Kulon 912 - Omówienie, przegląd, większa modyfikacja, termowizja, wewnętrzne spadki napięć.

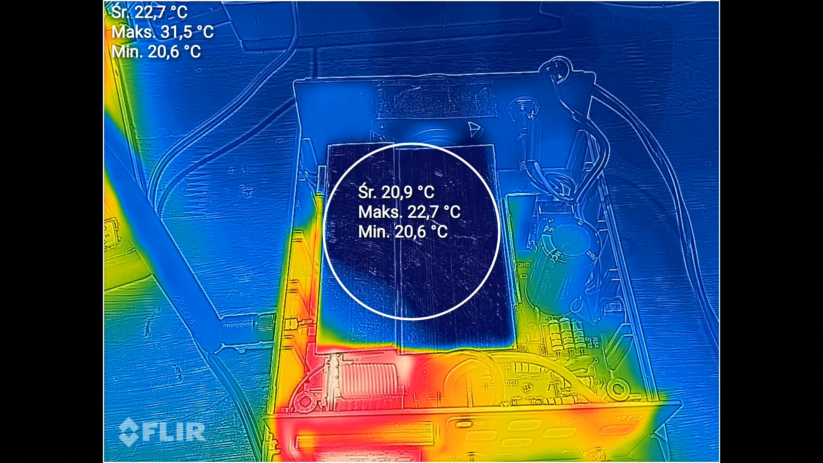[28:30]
On screen: min 20.6°C
Naprawdę tutaj czuć mocny powiew wiatru.
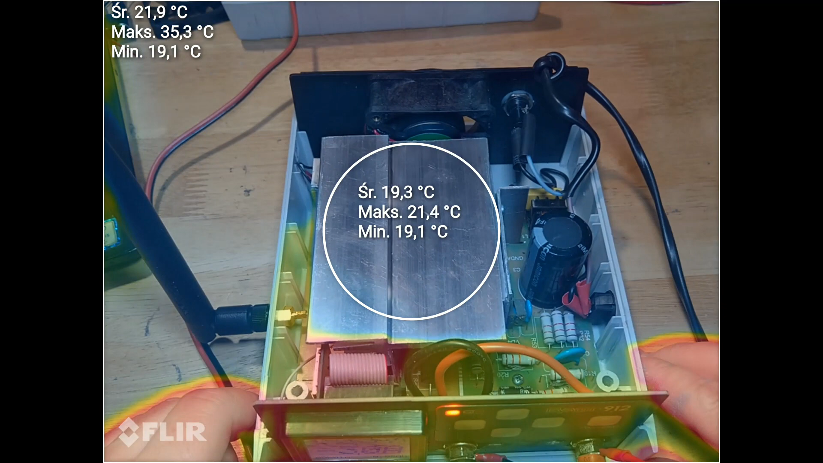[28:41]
On screen: min 19.1°C
Początkowe minuty.
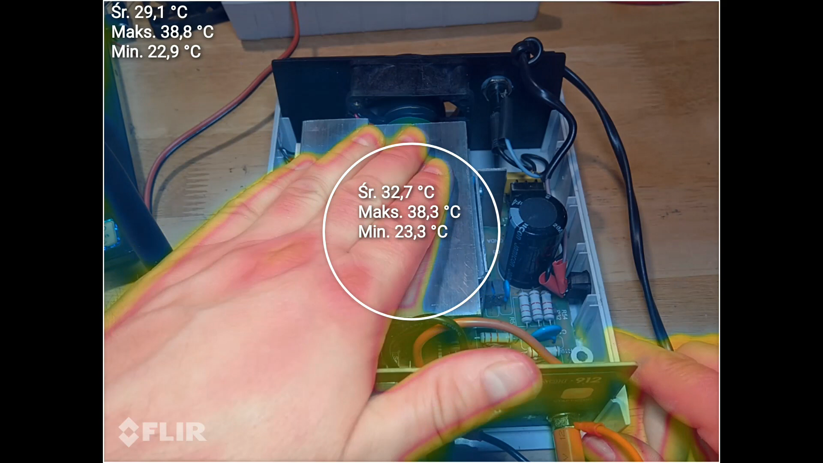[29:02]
Początkowe minuty. W fragmencie tutaj tego radiatora jest ledwo, ledwo wyczuwalne. Trosz prędzej jest tutaj z przodu. Sam wyświetlacz się troszkę grzeje. No raczej jego poświetlenie. Dioda.
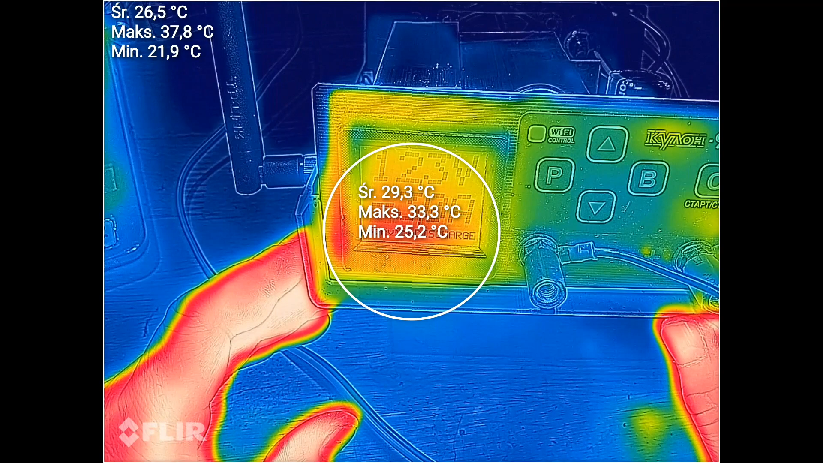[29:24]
Tutaj. Na front panelu. Widać wskaźnik. Dobrze. Na front panelu. Tu się coś grzeje. Ale to nie jest ścieżka. To nie jest przewód. Jak było wcześniej widać.
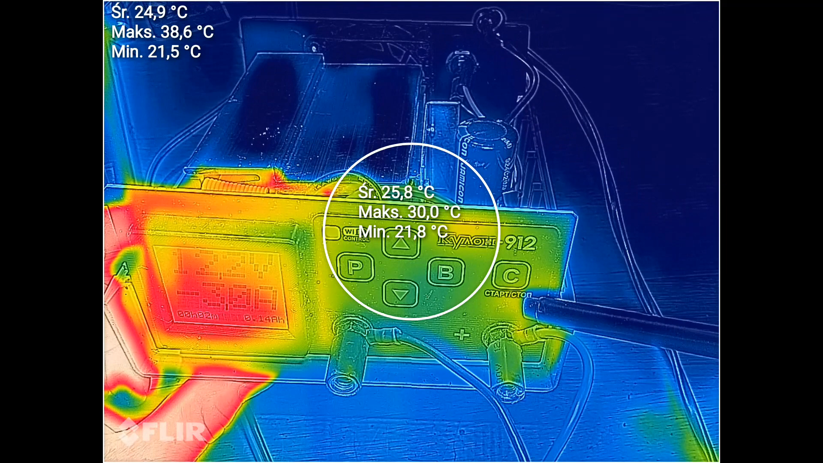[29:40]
Tam są dwa tranzystory z tyłu. No i tranzystor łączący właśnie. To gniazdo. To złącze. Z kabelkiem, który wychodzi z płyty wykonawczej. To tranzystor się właśnie grzeje.
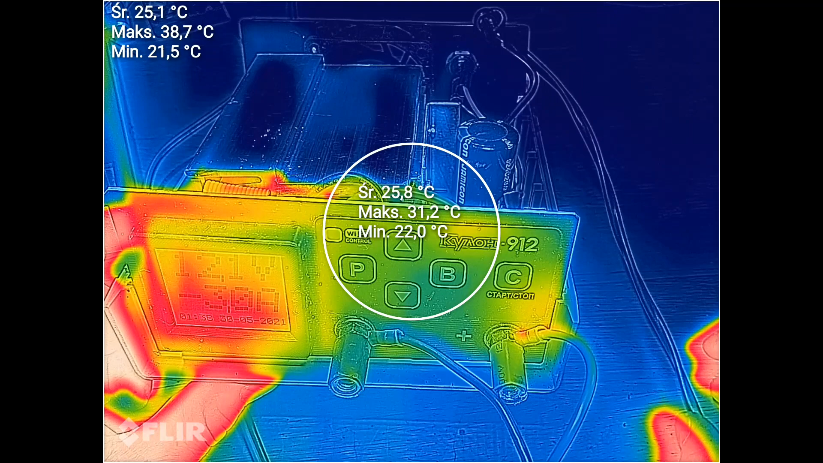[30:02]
Także tutaj nie ma nic takiego złego. I nie da się tego wprost, tak można powiedzieć wyeliminować.
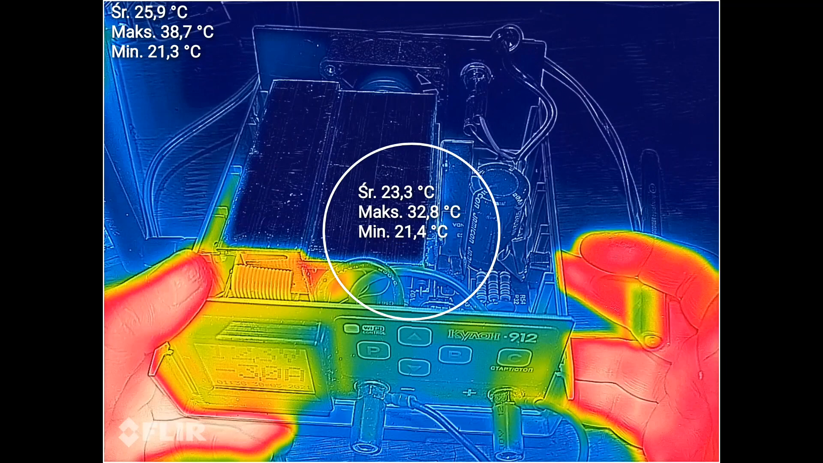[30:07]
No nie można tranzystora zewrzeć. Tu coś się z tyłu na płytce grzeje.
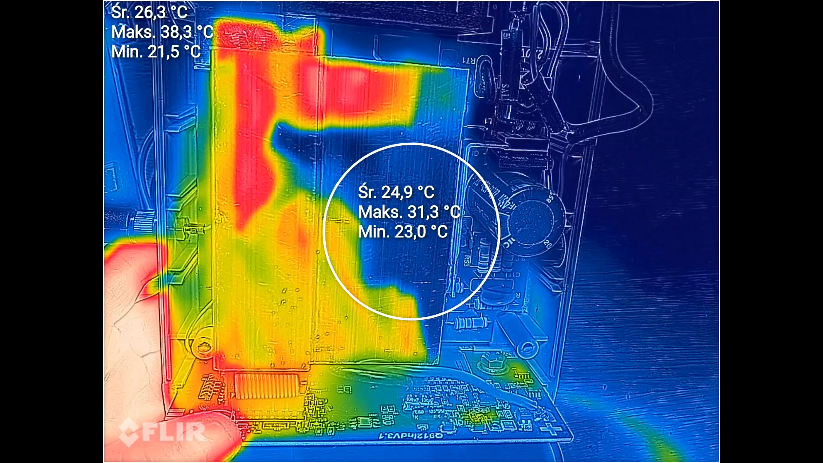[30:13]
Znowu wskaźnik. To jest dioda. Ale to są takie temperatury. Prawdę mówiąc kilka stopni większe od otoczenia.
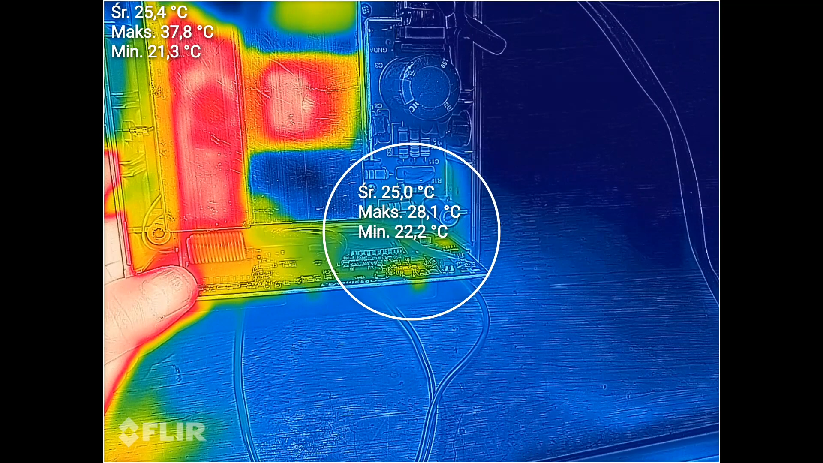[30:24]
Normalnie. Normalnie niewyczuwalne. Ten tranzystor tak samo.
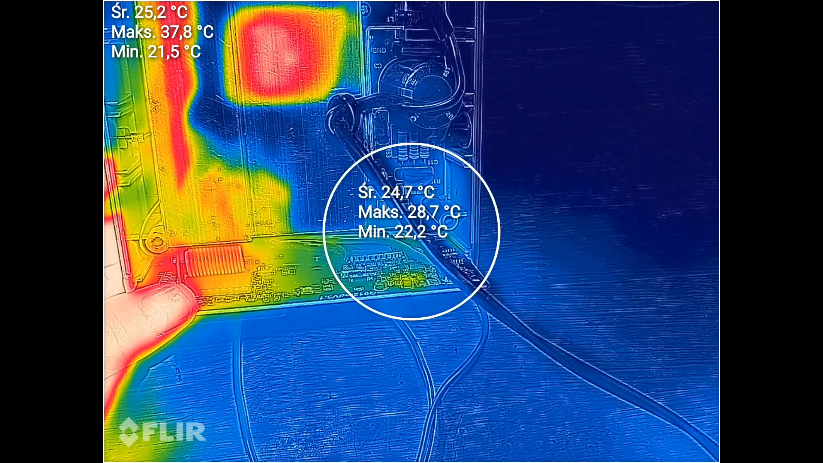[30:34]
To są praktycznie niewyczuwalne. To kamerka takie niuanse widzi.
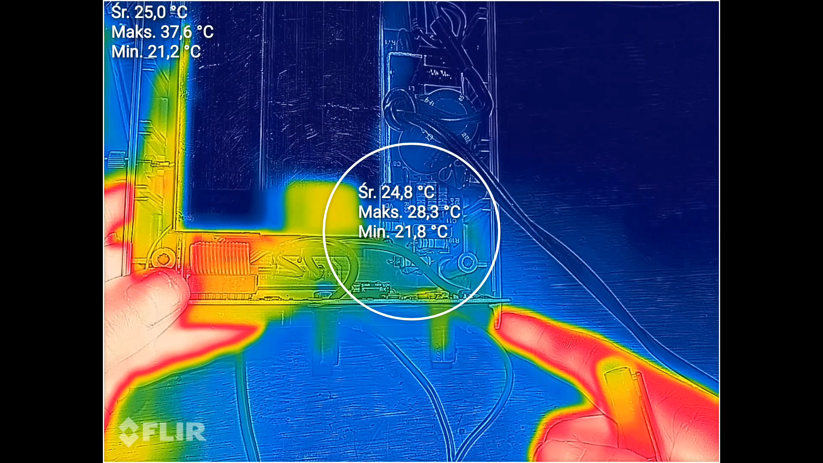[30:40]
Czy strona pierwotna od strony zasilania się grzeje?
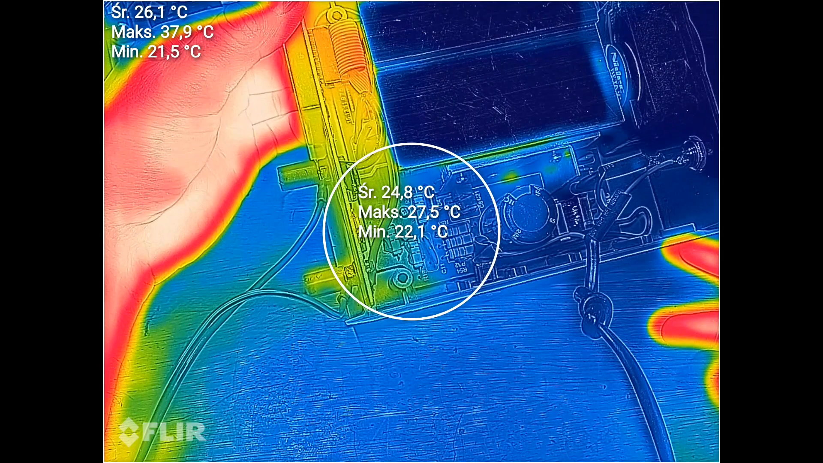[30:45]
No nic, a nic.
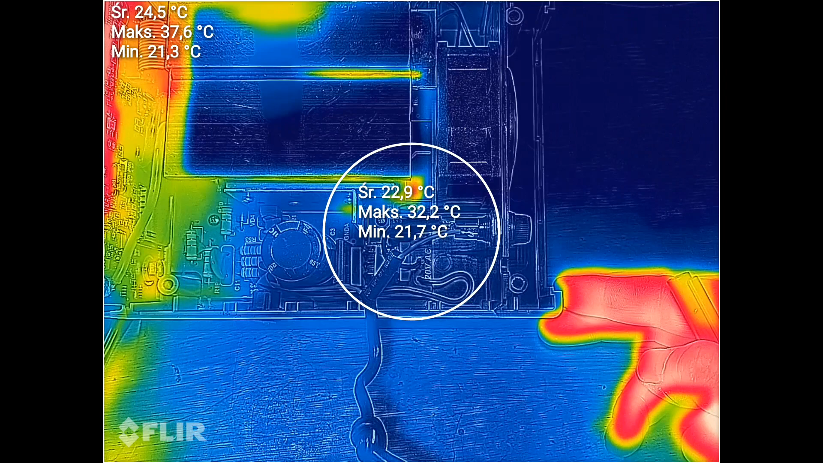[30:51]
Od strony sieci tutaj też się nic nie grzeje.
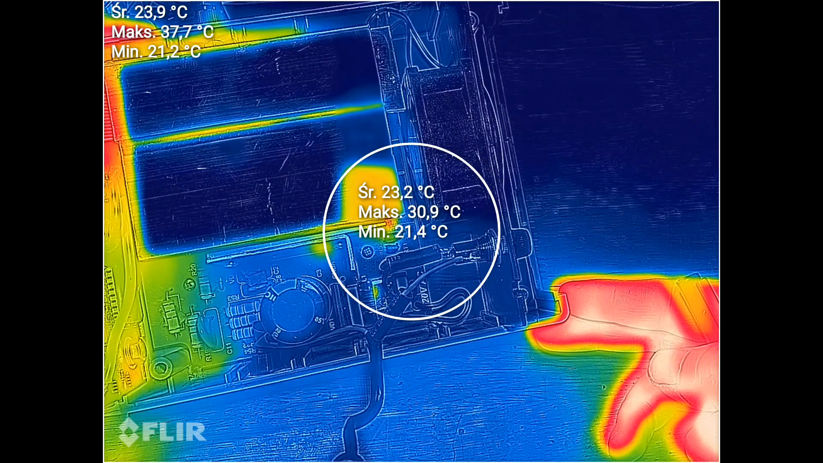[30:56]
Bezpiecznik nie grzeje się.
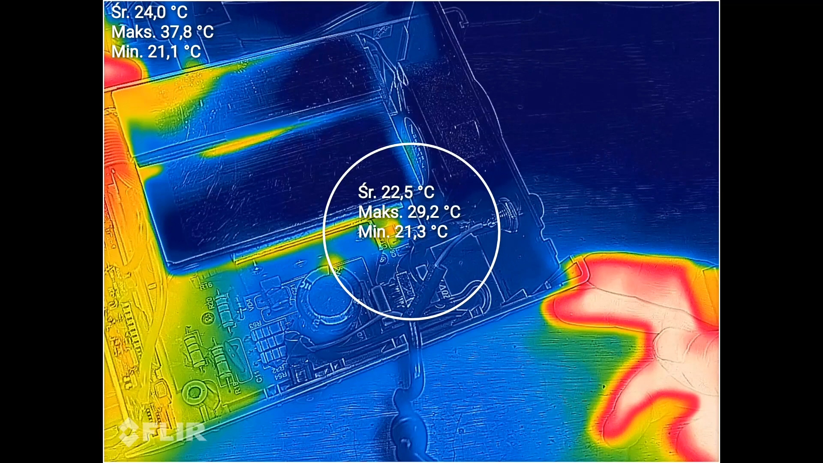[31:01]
Tu jakieś minimalne światełko. Można powiedzieć widoczne.
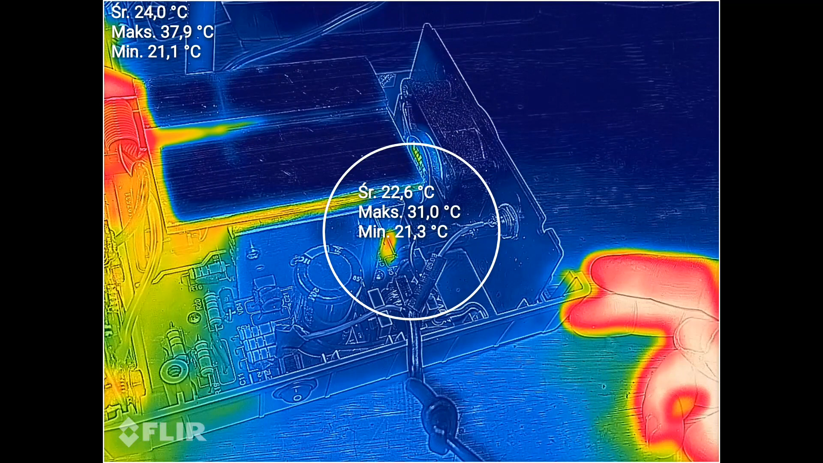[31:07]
31 stopni. To będzie miejsce, gdzie się nagrzewa właśnie ta malutka przetworniczka.
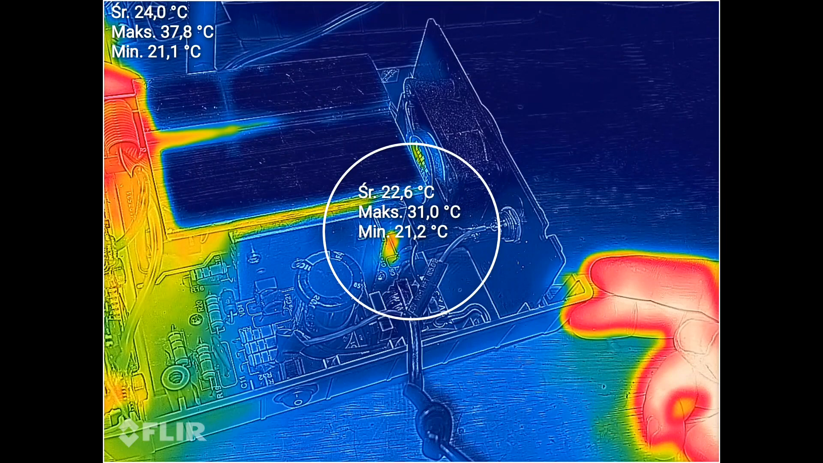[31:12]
No ale to jest naprawdę
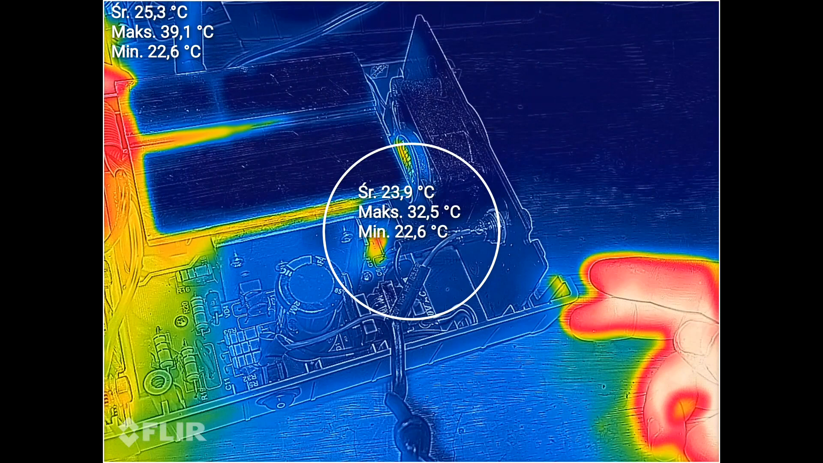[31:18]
On screen: min 22.6°C
około 10 stopni, tylko więcej niż otoczenie.
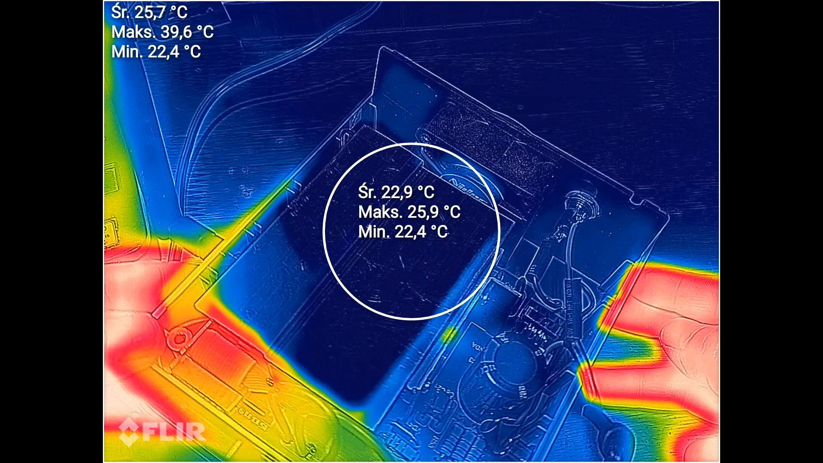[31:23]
On screen: min 22.4°C
Więc to jest też temperatura praktycznie niezauważalna.